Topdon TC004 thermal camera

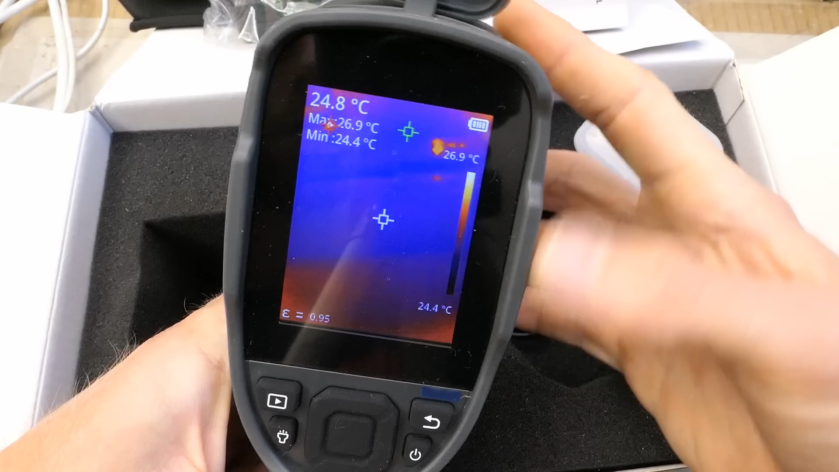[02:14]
On screen: spot 24.8°C, max 26.9°C, min 24.4°C, scale bottom 24.4°C
And it should be running now. Nice.
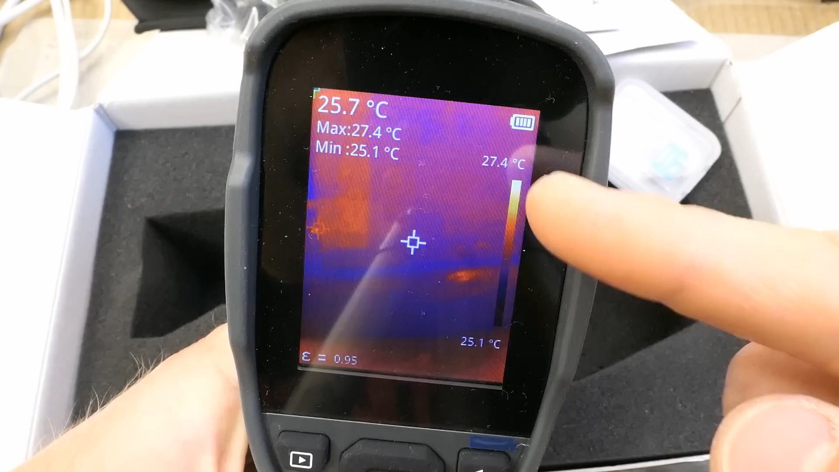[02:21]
On screen: spot 25.7°C, max 27.4°C, min 25.1°C, scale top 27.4°C, scale bottom 25.1°C
There is the temperature scale here. The temperature in the center, maximum, minimum. The battery indicator. And now of course, instead of reading the manual, button pressing time. The center of this controller. Center spot can be turned off. Hot spot. Cold spot turned off or on.
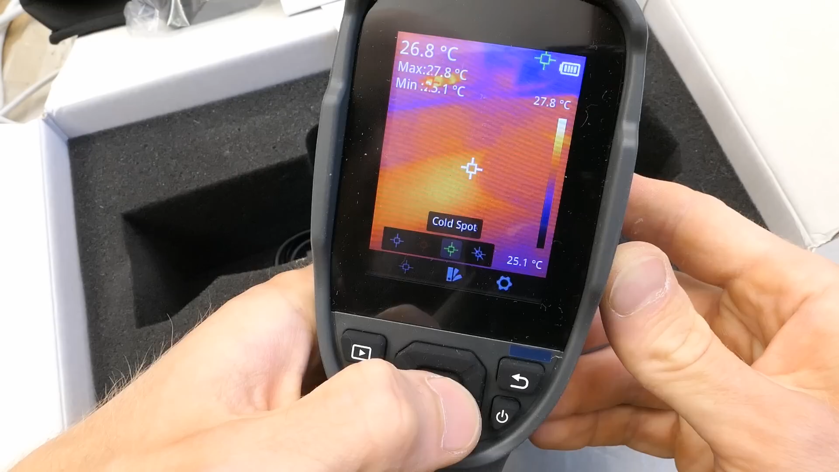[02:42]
On screen: spot 26.8°C, max 27.8°C, scale top 27.8°C, scale bottom 25.1°C
All spots disappear. Turn them back on.
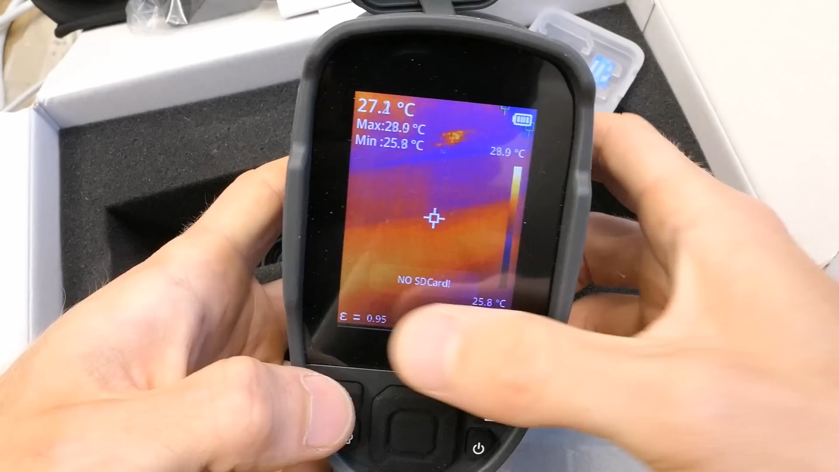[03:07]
On screen: min 25.8°C, scale top 28.9°C, scale bottom 25.8°C
This probably displays the stored images or videos.
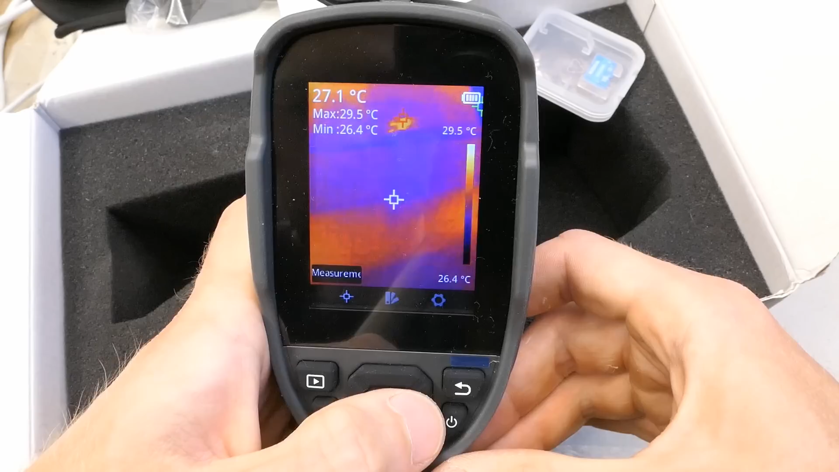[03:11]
On screen: spot 27.1°C, max 29.5°C, min 26.4°C, scale top 29.5°C, scale bottom 26.4°C
Palette. White hot.
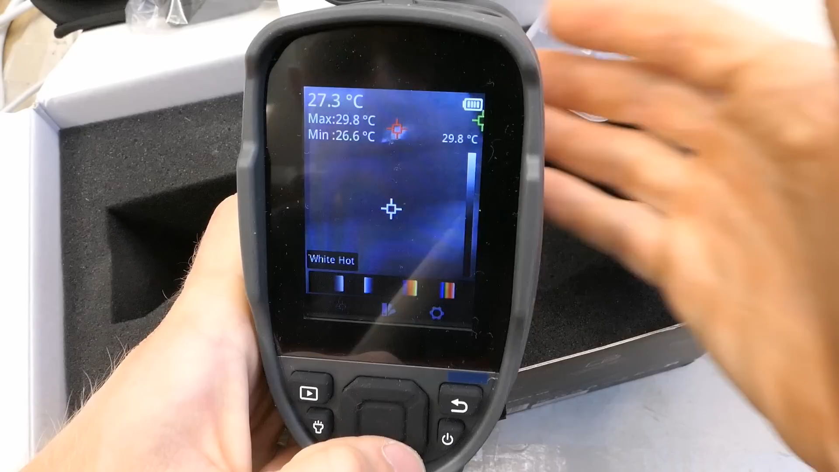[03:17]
On screen: spot 27.3°C, max 29.8°C, min 26.6°C, scale top 29.8°C
The hottest is the brightest. Black hot. The darkest is the hottest.
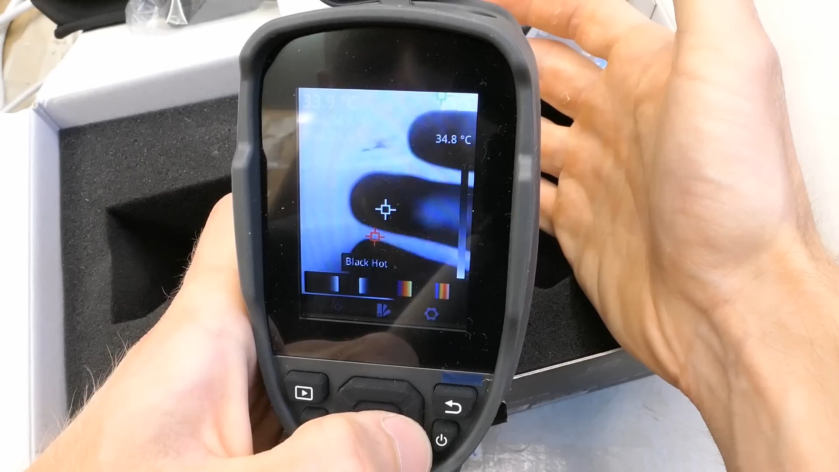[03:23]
Iron. This is probably the most well-known palette for thermal cameras. And Rainbow. Which is sort of confusing because it might not be completely obvious which color is the hottest. I prefer this one.
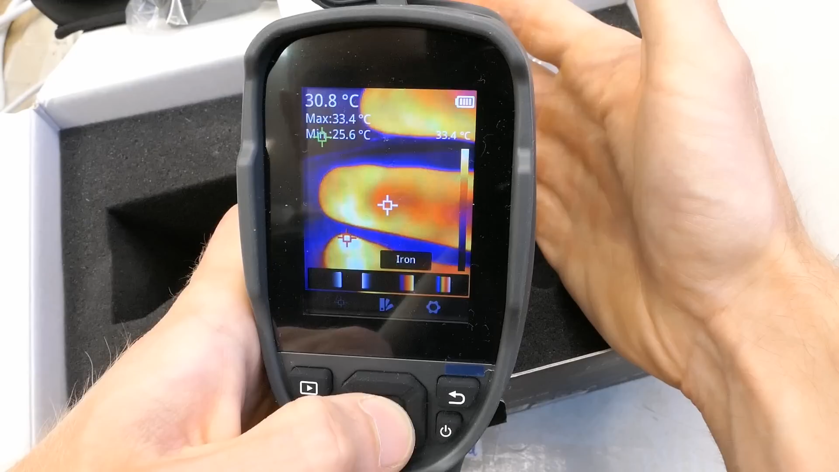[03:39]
On screen: spot 30.8°C, max 33.4°C
And some settings. Measurement, parameter, emissivity.
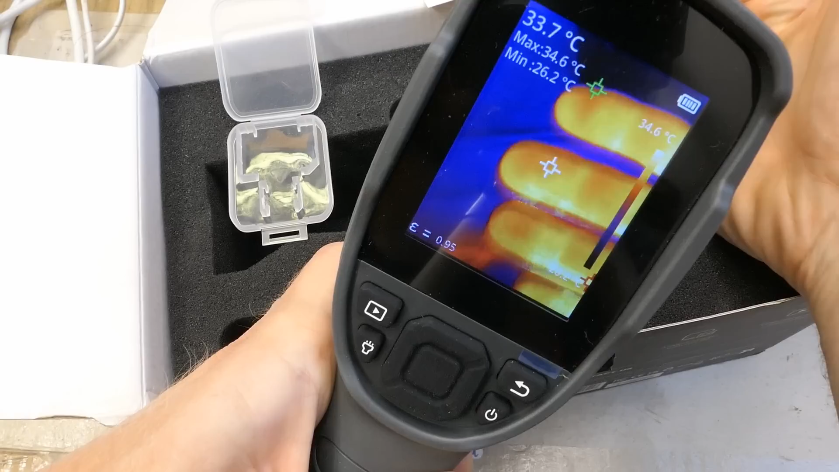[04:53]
On screen: spot 33.7°C, max 34.6°C, min 26.2°C
Pressing it. Photo finished. And pressing this.
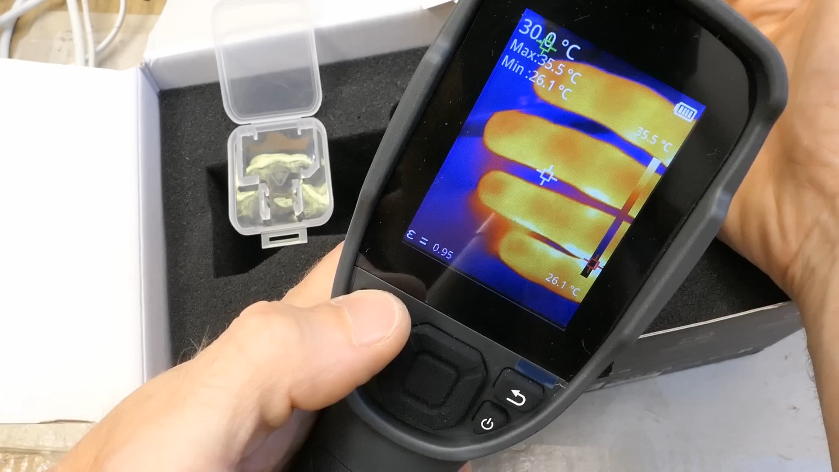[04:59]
On screen: max 35.5°C, min 26.1°C, scale top 35.5°C, scale bottom 26.1°C
There are the pictures saved. And can I record the video?
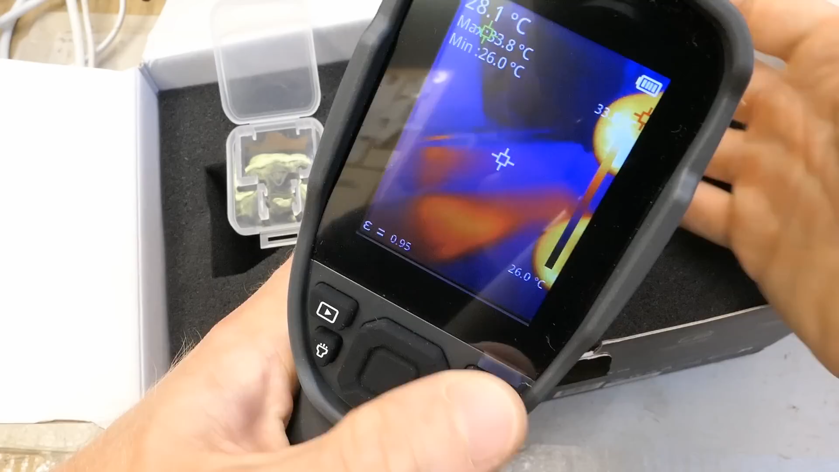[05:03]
On screen: min 26.0°C, scale bottom 26.0°C
Is it long press? Yes. Now it's recording the video.
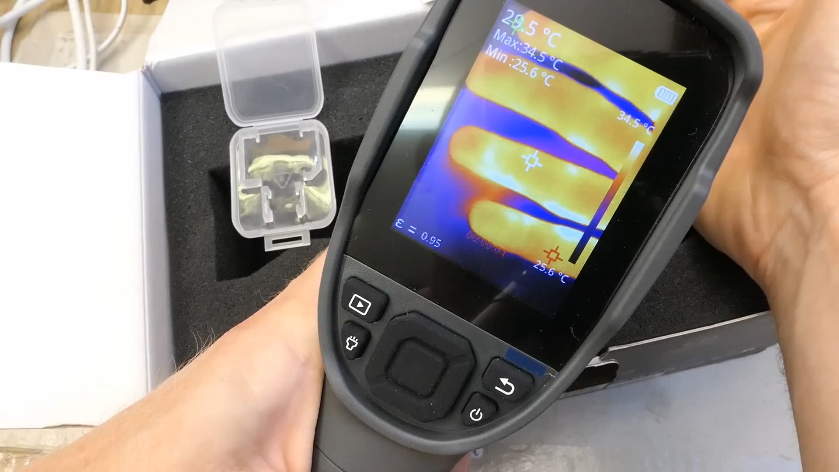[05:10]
On screen: spot 29.5°C, max 34.5°C, min 25.6°C, scale top 34.5°C, scale bottom 25.6°C
And stopping it. I can save it or not. And of course everybody is screaming. I should show some thermal images of something more interesting than my fingers.